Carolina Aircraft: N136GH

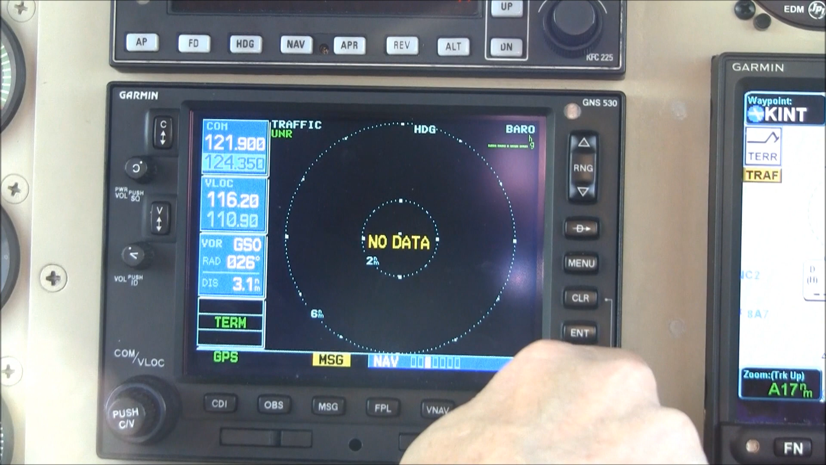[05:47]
It also has your storm scope display,
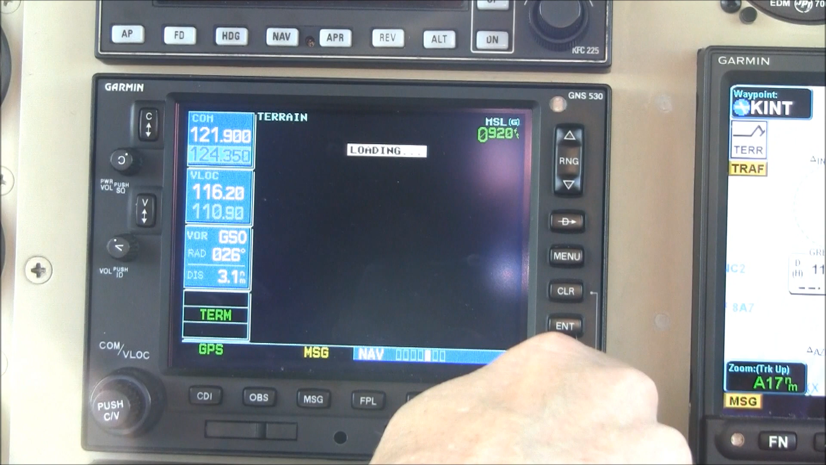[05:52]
your terrain display, and this will show red since we're on the ground, and then your information pages and your satellite pages.
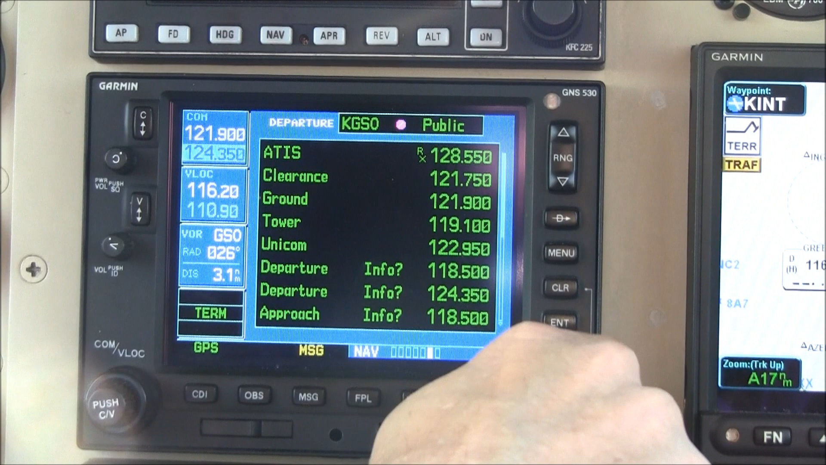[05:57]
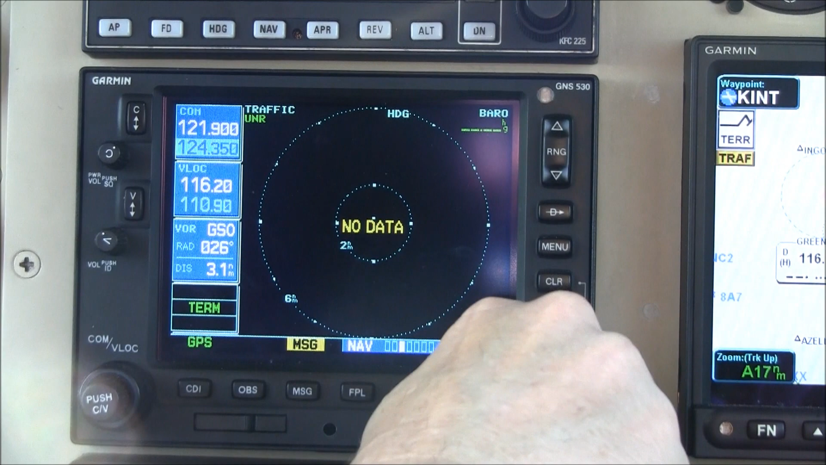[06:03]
Incidentally, your traffic and your storm scope will show up in three different places.